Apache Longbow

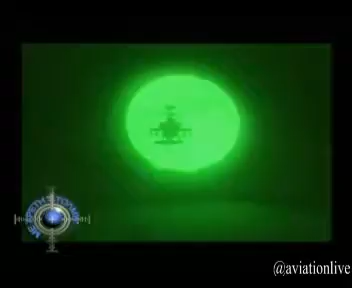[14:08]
Η ικανότητα του Apache Longbow να μάχεται στο σκοτάδι είναι κορυφαία και σε αυτό συμβάλλουν τα αναβαθμισμένα συστήματα νυχτερινής σκόπευσης και πλοήγησης με ανώτερες επιδόσεις και βελτιωμένη ευκρίνεια εικόνας,
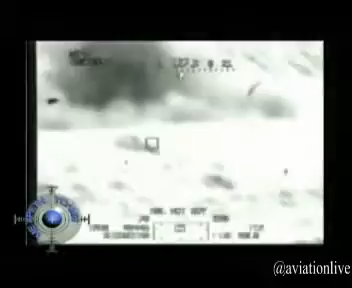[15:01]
Βεβαίως, όπως είπαμε προηγουμένως, με τα συγκεκριμένα ηλεκτρο-οπτικά συστήματα που είναι τελευταίας γενιάς, αυτό γίνεται πολύ πιο εύκολο, διότι η εικόνα που έχει ο χειριστής τον καθιστά
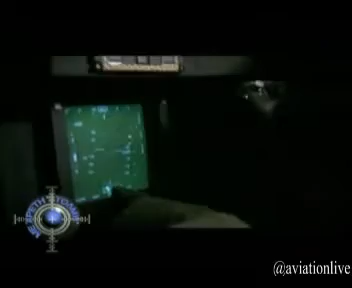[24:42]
Υπερσύγχρονα συστήματα σκόπευσης που εντοπίζουν στόχους μέρα αλλά και στο απόλυτο σκοτάδι. Αυτά είναι τα στοιχεία που καθιστούν το Apache Longbow το καλύτερο επιθετικό ελικόπτερο στον κόσμο.
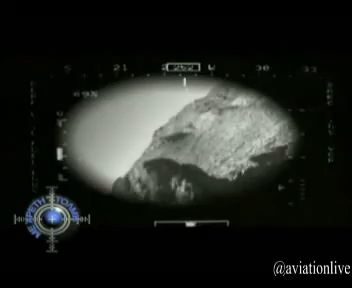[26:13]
με αποτέλεσμα να δίνουν εικόνα στους χειριστές του ελικοπτέρου, έτσι ώστε να καθιστούν το συγκεκριμένο ελικόπτερο ένα μεγάλο πλεονέκτημα στα χέρια των χειριστών.
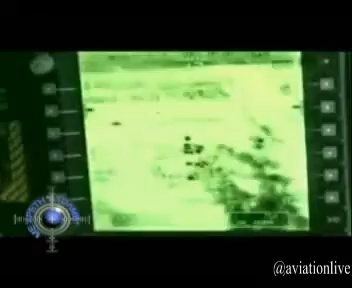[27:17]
Οι πληροφορίες από όλους τους αισθητήρες συγχωνεύονται σε μια ολοκληρωμένη εικόνα και παρουσιάζονται στους χειριστές, προσφέροντας πρωτοφανή αντίληψη τακτικής κατάστασης.